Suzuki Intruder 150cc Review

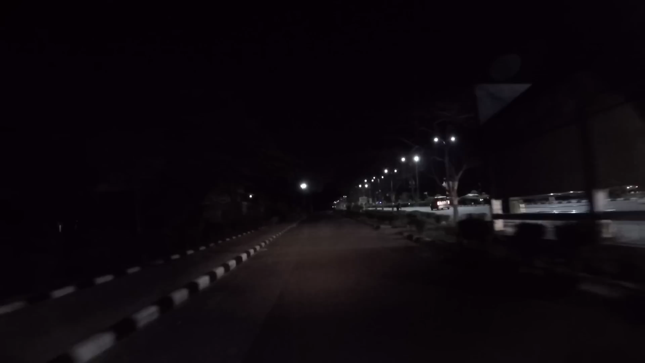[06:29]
decent headlight है, decent से थोड़ा battery कहा दूँगा, good, अच्छी headlight है रात में जो है proper उसका focus गिर रहा था, even high beam पे भी जो है वो थोड़ा सा additional beam आ रही थी, वो काफी अच्छी थी, headlight मुझे अच्छी लगी, कोई complain करना लाएक इश्यू नहीं रगा एकदम अधेरी रात में भी आपको जो है, कोई ऐसी issue नहीं होगा,